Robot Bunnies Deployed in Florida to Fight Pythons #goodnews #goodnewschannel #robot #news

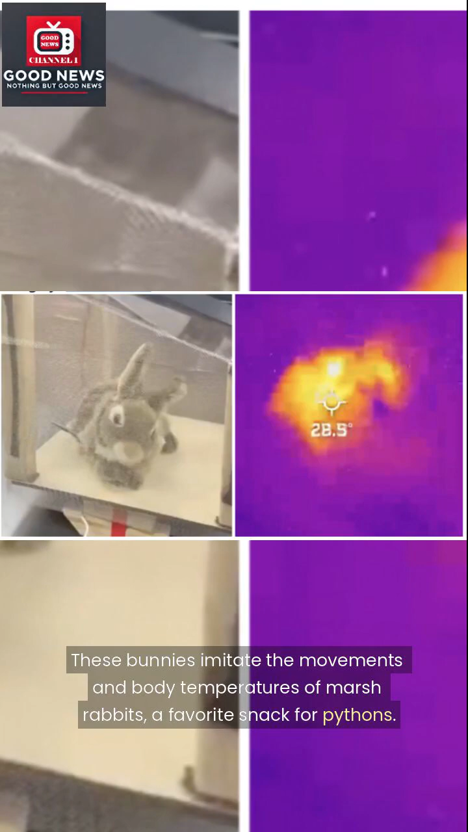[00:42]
These bunnies imitate the movements and body temperatures of marsh rabbits, a favorite snack for pythons.